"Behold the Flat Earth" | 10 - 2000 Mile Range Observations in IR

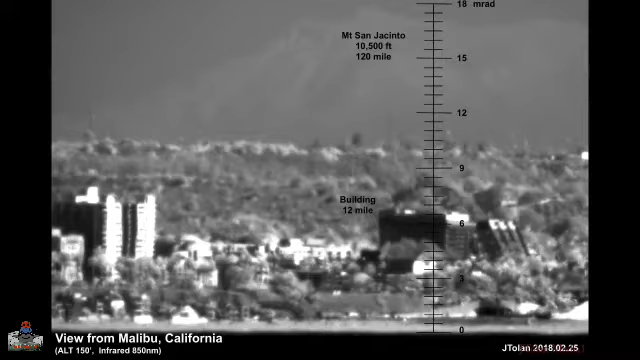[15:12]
see the floors, the different floors. And I averaged a few of them together and I assumed about a 12-foot separation between the floors. And based on that, I created the scale in milliradian. And what wouldn't you know it, that mountain not only is visible when it shouldn't,
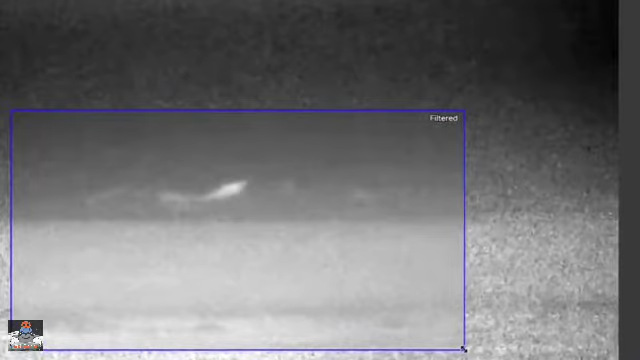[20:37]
so we'll see how these mountains look in 4K on a pretty clear day. Now let's take a look at the first clip denoised.
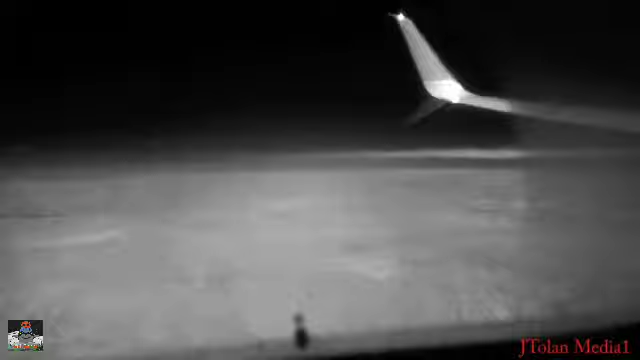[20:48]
So here we go, and it
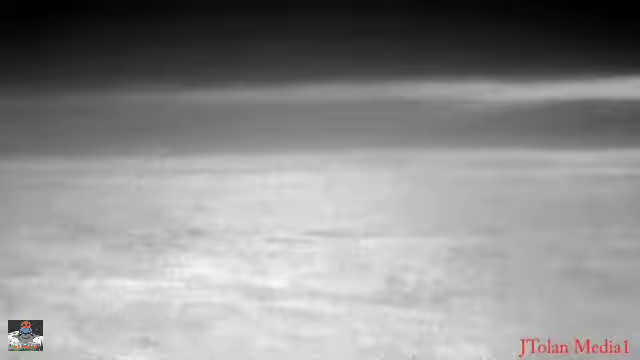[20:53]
looks a lot more interesting. Actually, this is the raw. And then we'll show the denoised clip in a second.
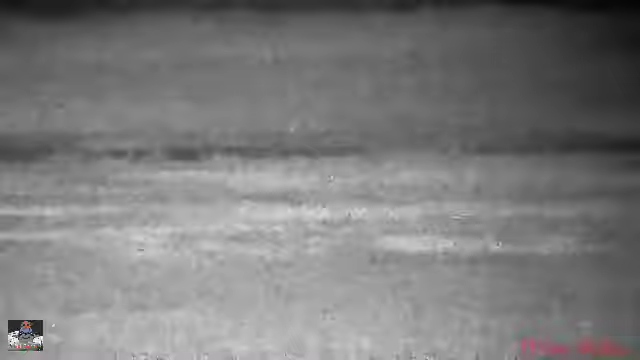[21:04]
Oh yeah, look at all the graininess. There's the mountains. See those? Wow. So, late March, some of the snow had melted.
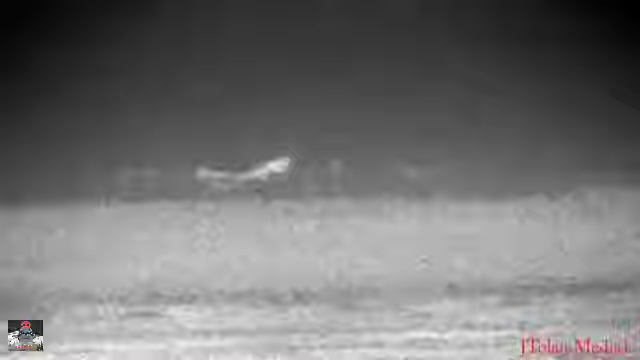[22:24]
So here we go. Wow, look at that. Yeah, love it. Pretty awesome. So here we're zooming from somewhere south of Phoenix.
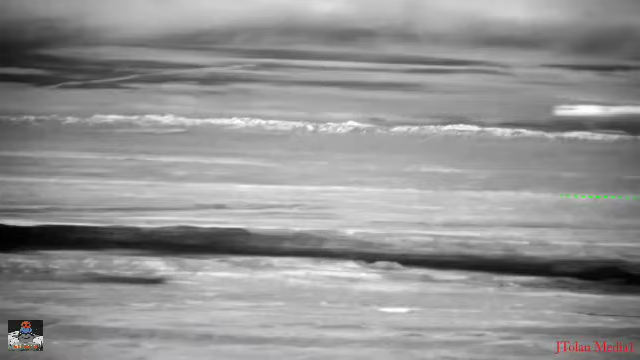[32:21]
So because of the enhanced contrast due to snow, we can tell those are mountains. But if that wasn't the case, look at that green line. I bet you most of us would have thought that's the edge of the Earth, the horizon right there. But it really helps to get that contrast in the darkness so we can see farther out.
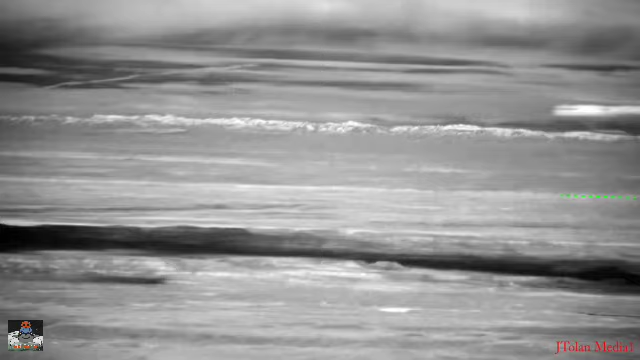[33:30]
And from all my studies, I've come to the conclusion that this is what the surface appears to look like. Yeah, so in that inset,
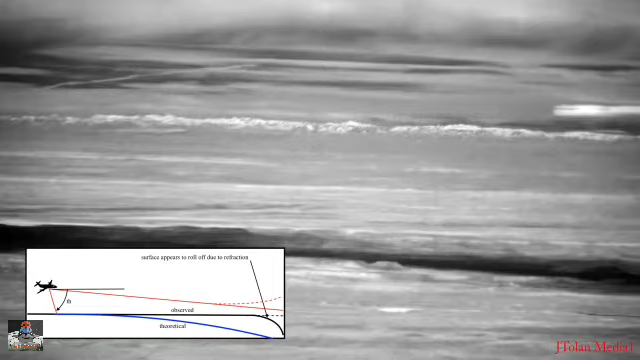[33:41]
we see the observed surface in black, right? It kind of goes out way in the distance and then appears to roll off at the end. And I believe that's due to refraction at low grazing angles.
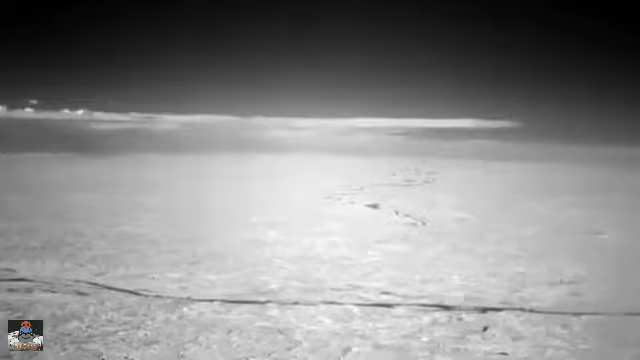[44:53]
Here we are looking again towards Lake Michigan. That's another river that flows in the Mississippi.
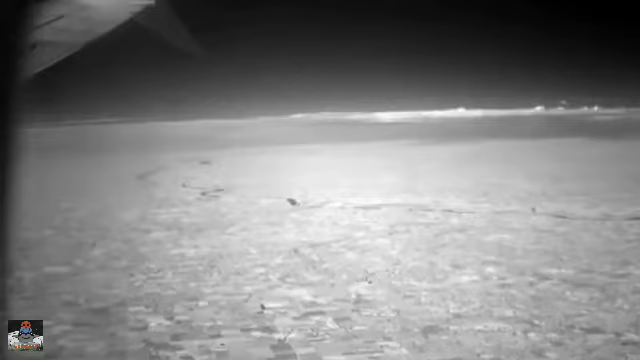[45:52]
See, I've increased contrast in Adobe Premiere. Incredible. Look at that river. That's the Mississippi. And then that's Quincy, Illinois, right there.
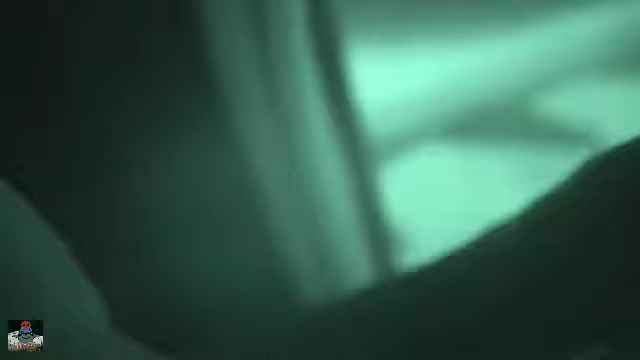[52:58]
Yeah, look at the clarity it brings, man. This infrared stuff is simply incredible, folks.